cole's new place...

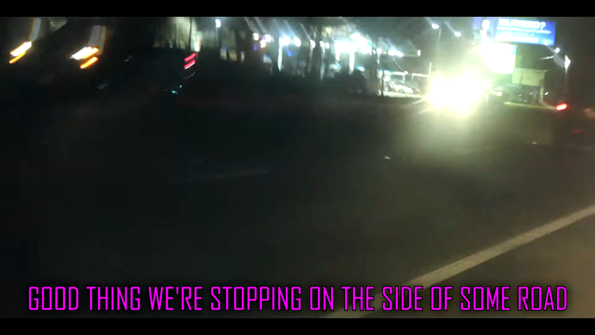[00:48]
we're stopping on the side of some road look at the moon